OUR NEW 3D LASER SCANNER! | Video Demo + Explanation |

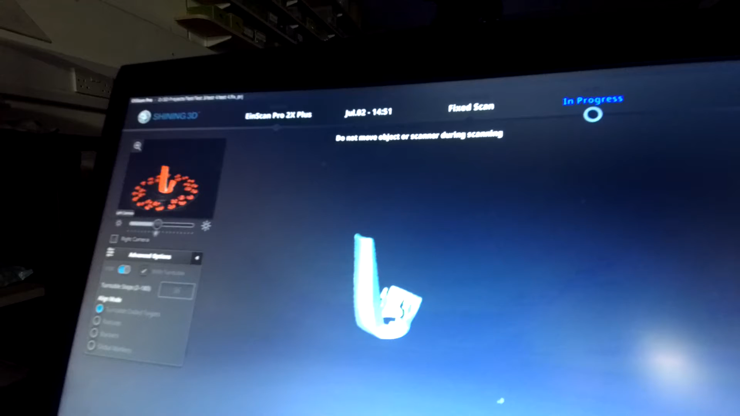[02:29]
and once this cycle is complete we will check the scan
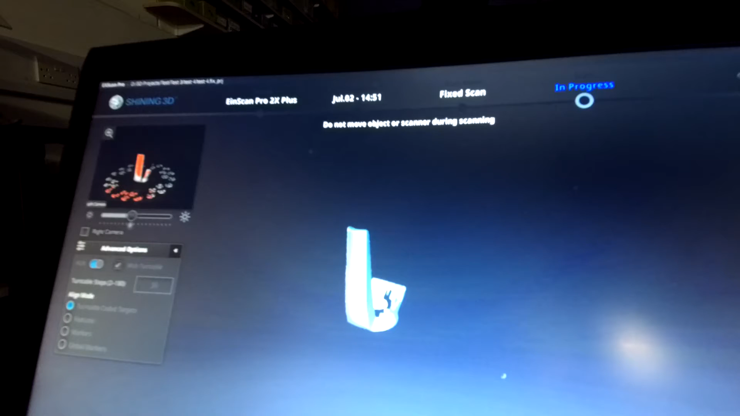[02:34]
and if required the part will be repositioned and we will repeat the process again until we've captured all the surfaces.
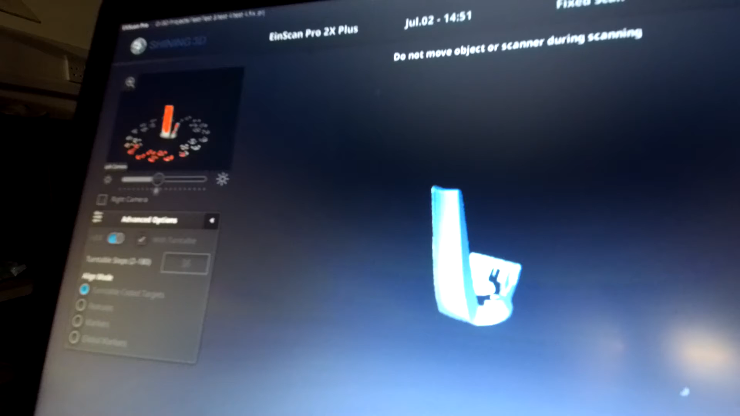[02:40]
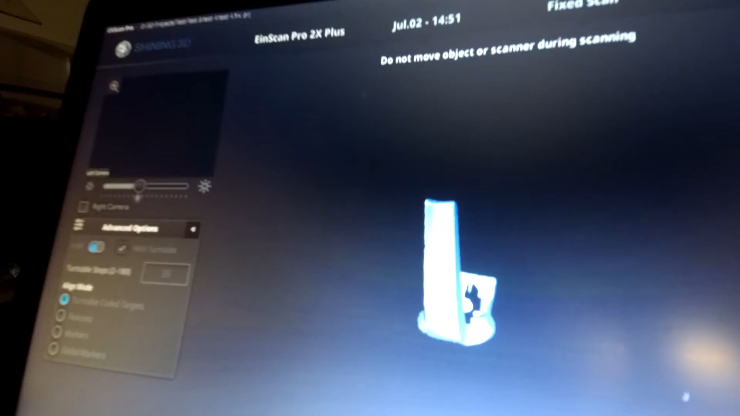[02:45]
So what we're going to do now is we're going to cut to showing you a completed scan and
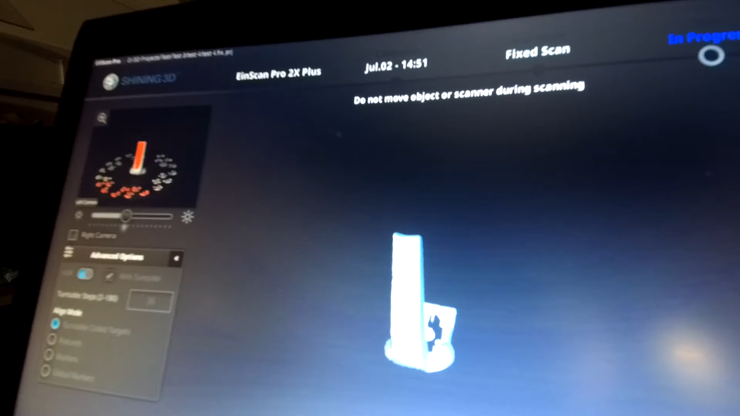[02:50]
what that looks like to show you how to put the mesh over it. Right so you can now see the completed scan on the screen.
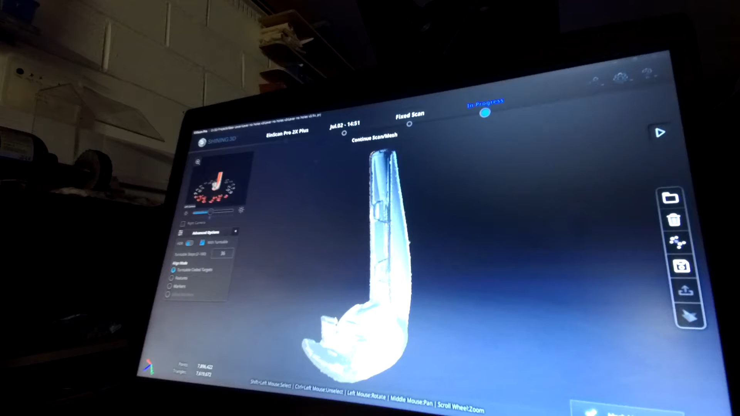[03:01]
We had to run this using four scan cycles to make sure that we captured all the surfaces particularly all of the undercuts. And what we're going to do now is we're going to put a mesh over the point data. So that mesh will be turned into an SDL file and that file we can then use to either send directly to our 3D printer and get a physical part made so that we can check for quality and part accuracy.
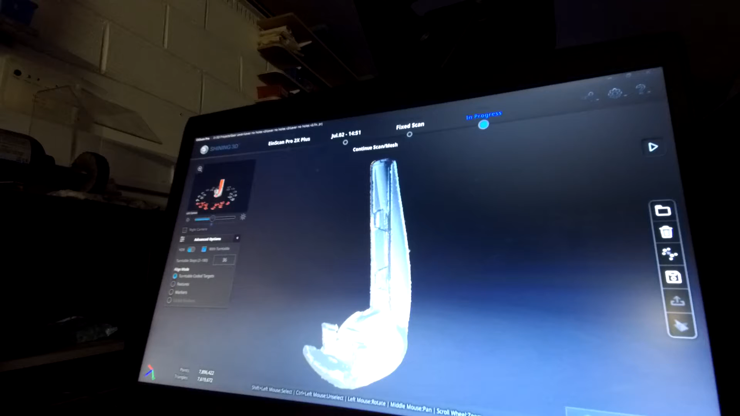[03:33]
We could take it into CAD and do any modifications, smooth out any blemishes or we could simply send it straight to a supplier for cost quotation.
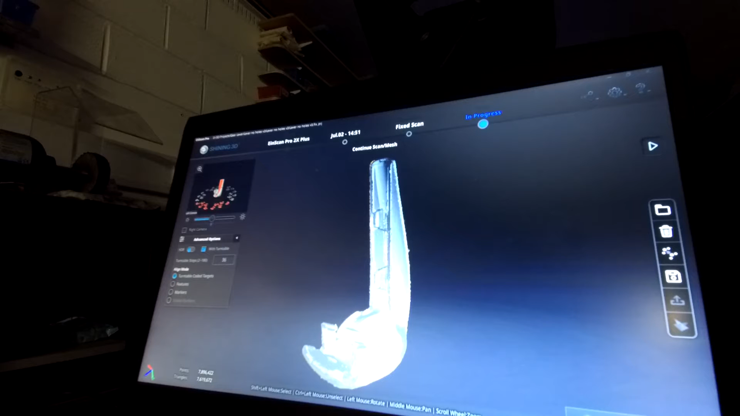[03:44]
So you can see here I'm going to select mesh model. I'm going to go for a watertight model as we've got both the A surface and the B surface.